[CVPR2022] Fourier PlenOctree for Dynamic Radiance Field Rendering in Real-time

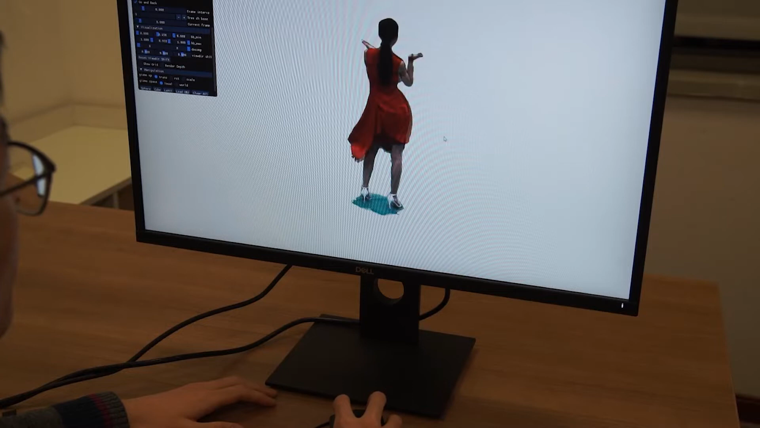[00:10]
We can watch a sequence from free viewpoint and change the playing speed at the same time.